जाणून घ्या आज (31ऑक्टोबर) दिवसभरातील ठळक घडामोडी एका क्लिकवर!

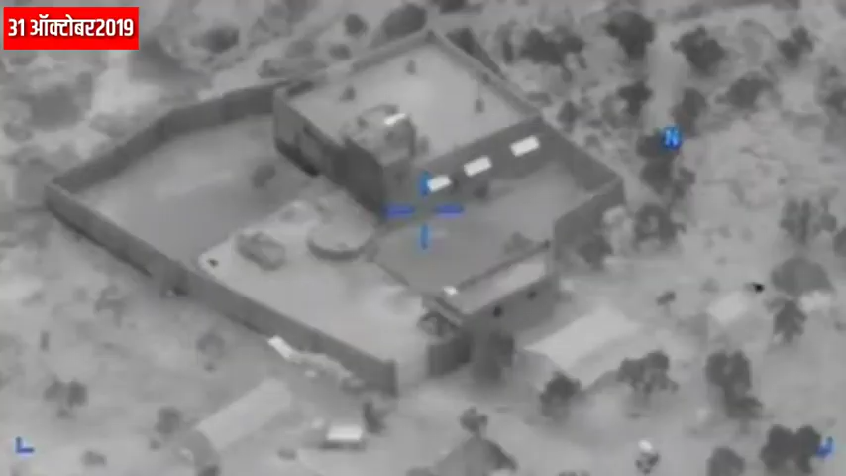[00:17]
पाकिस्तन मदे एक्स्प्रेसल लागली विश्यनाग आगीत पासेश्ट जनान्सा वृत्यू इसीचा मुर्क्या बग्दादी चा खात्मयाचा वीडियो अमिरिके कुडुन जारी अमिरिकी